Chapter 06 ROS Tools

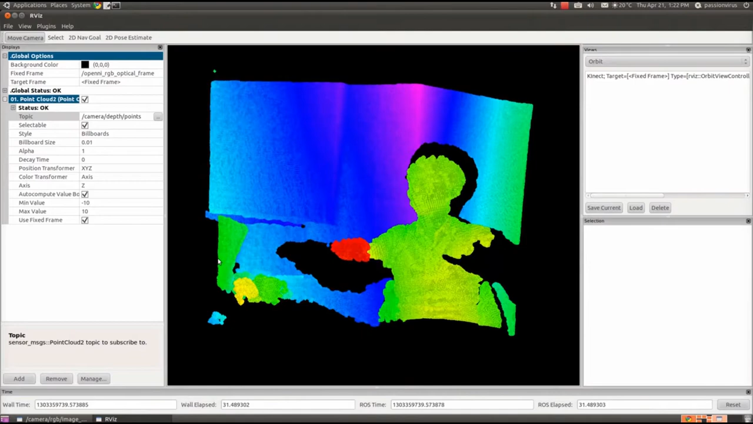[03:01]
That means the small distance to the camera.
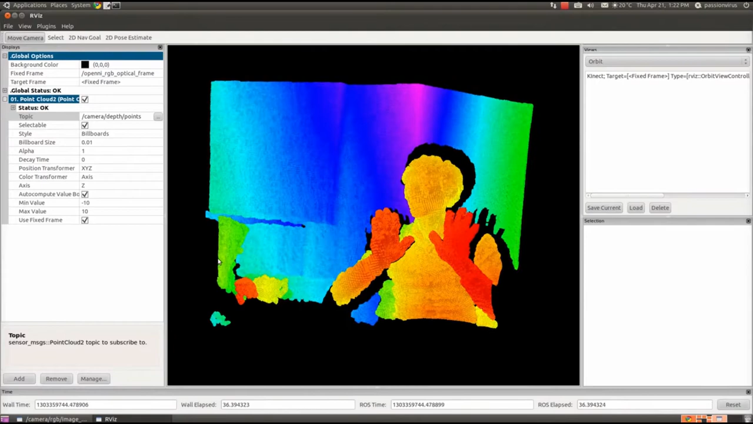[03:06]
And the wall behind, the purple, means that it is far from the camera.
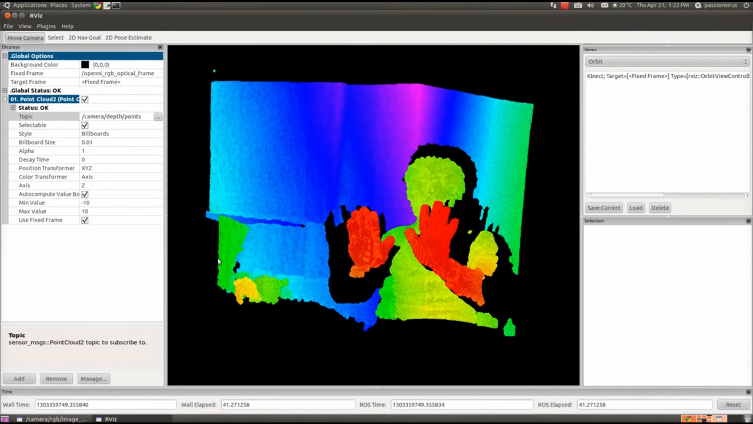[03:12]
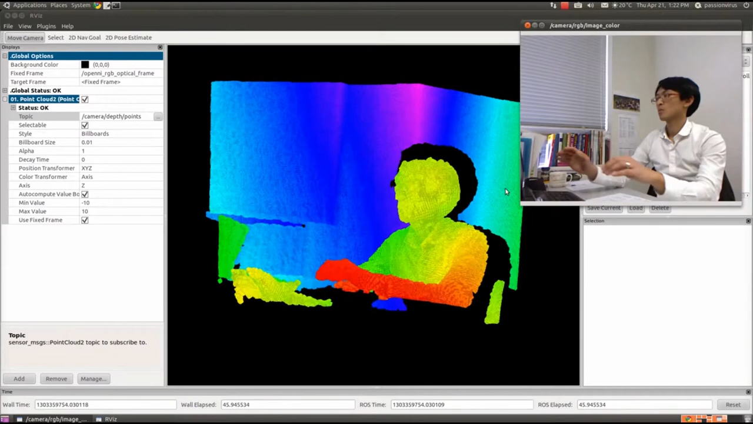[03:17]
Now you can compare between two images, which is far or which is near.
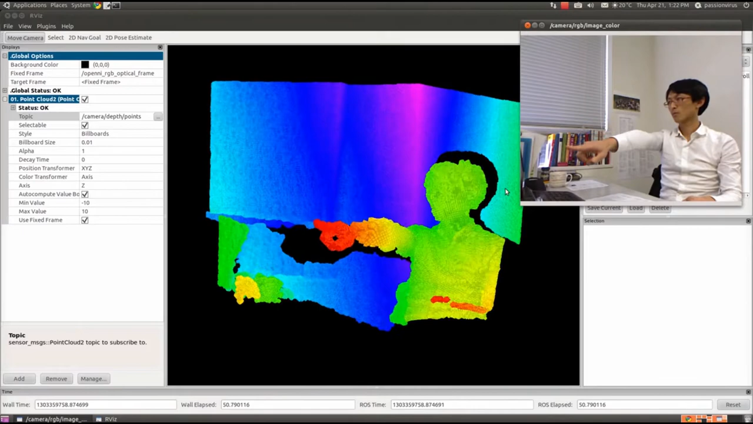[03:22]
As you can see, ARVIS can visualize the distances.
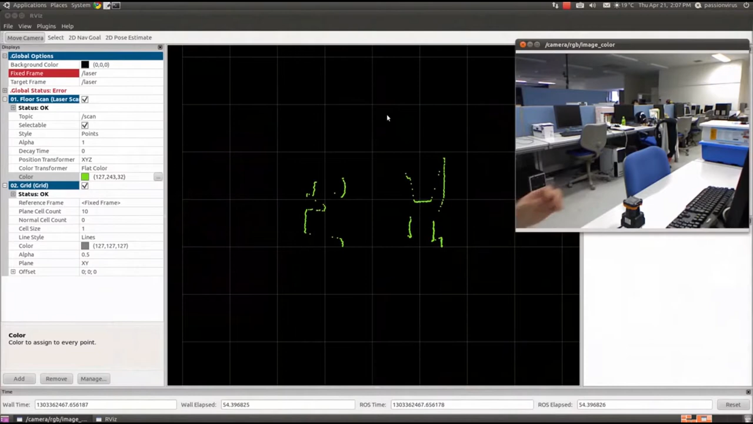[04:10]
So now you can see the data rotates while the scanner moves on. And from now, it shows that setting the base point where the sensor is.
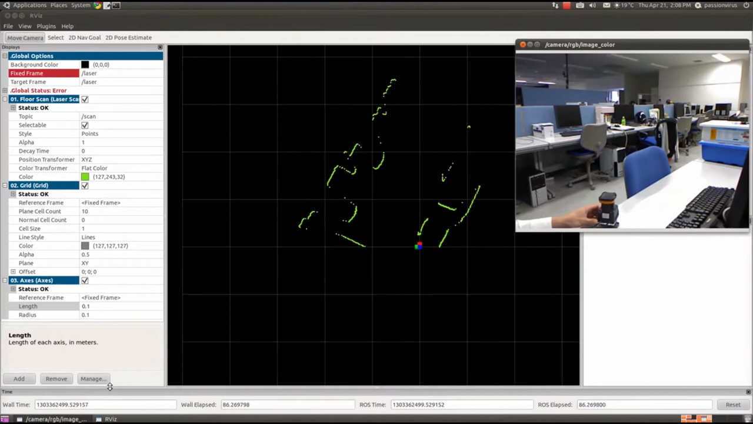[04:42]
So now the man begins to move.
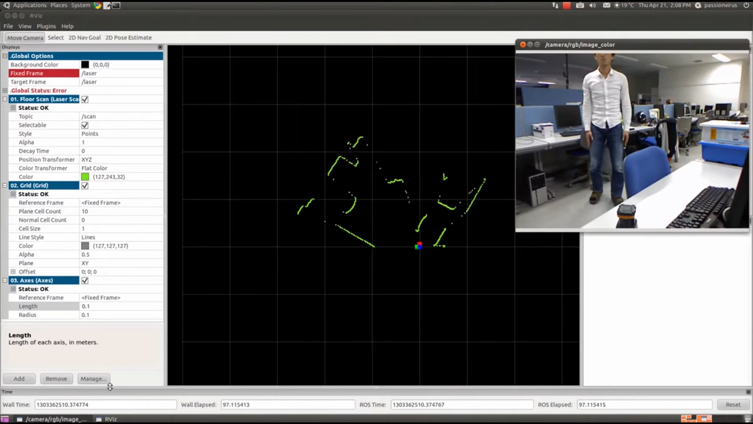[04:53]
Yes, here something moves on the screen. It's the thigh.
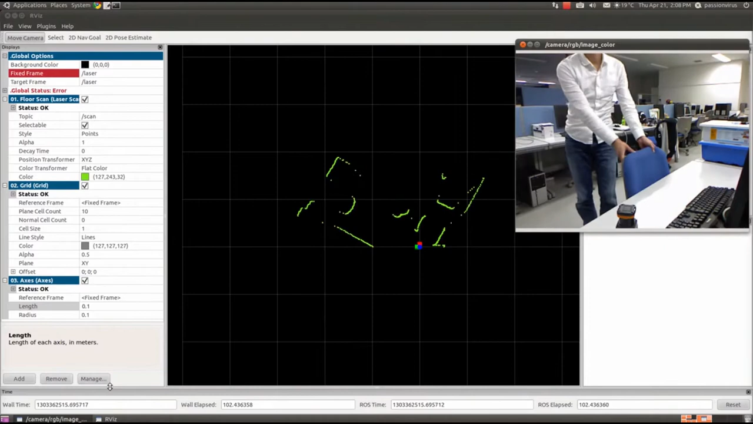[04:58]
And now the chair moves. And this clip is showing IMU sensor, the inertia measurement unit. The robot uses this sensor.
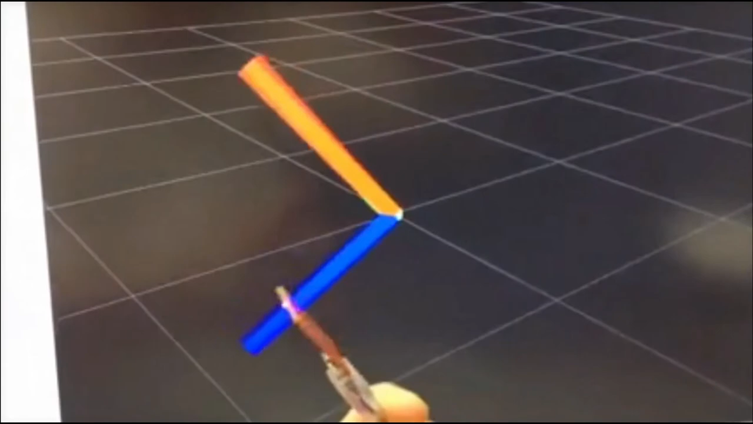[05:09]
And especially drone needs this.
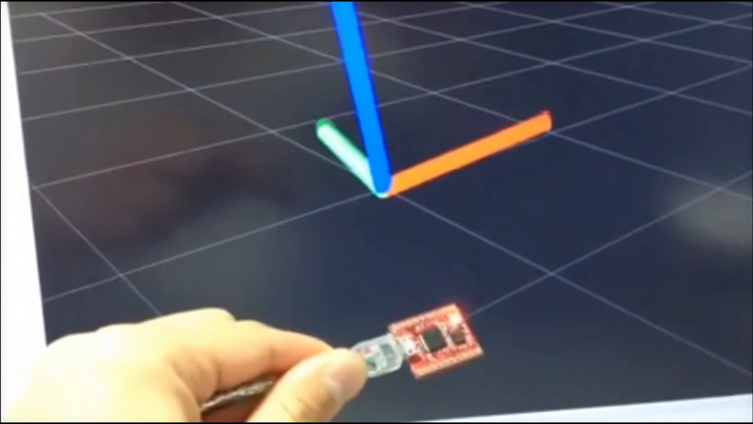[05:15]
As you can see, the IMU pose is being described as TF in the ARVIS. And this shows the result from Intel RealSense R200.
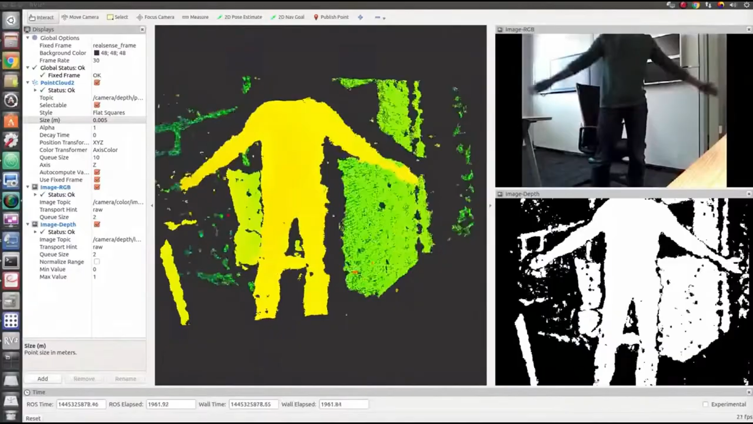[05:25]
The image on the left side shows the color distance data.
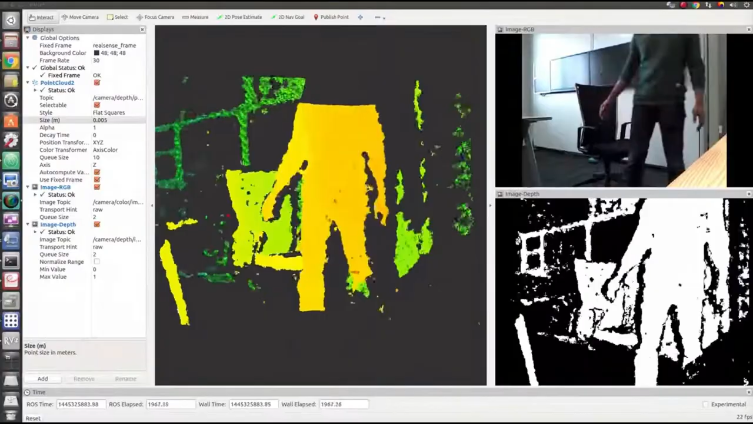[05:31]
And the image on the right above shows the RGB data. And the image on the right bottom shows the raw distance data. It actually has infrared emitter and receiver. So you can consider this camera as a laser scanner.
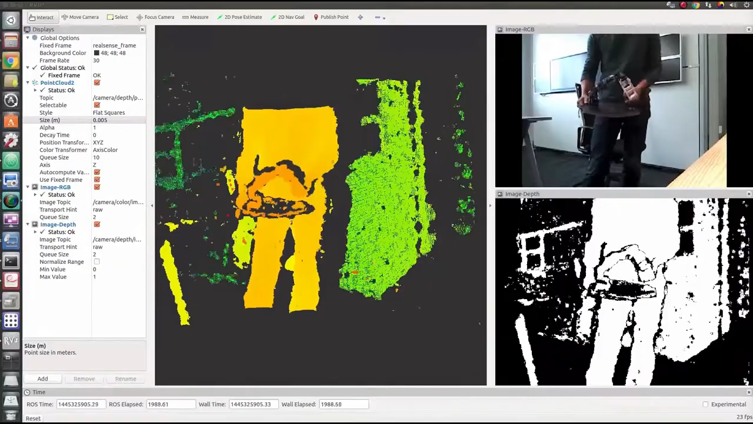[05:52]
Now this shows the result of motion capture.
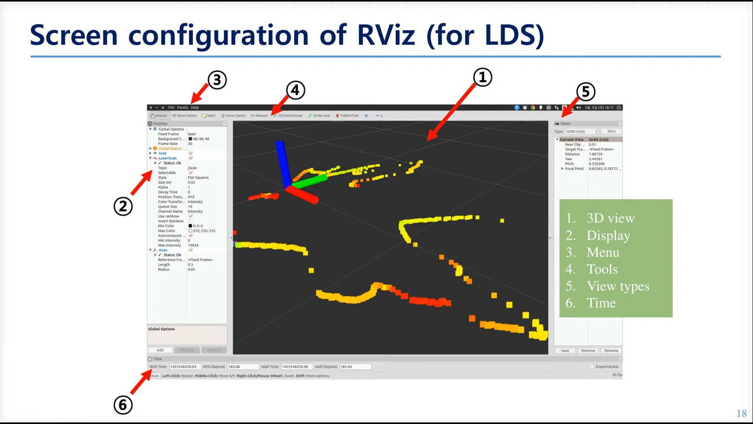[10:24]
When you want to see the environment from the top, you can change the view by selecting the time. The sixth is the simulation time. But the most important thing you should understand is the display.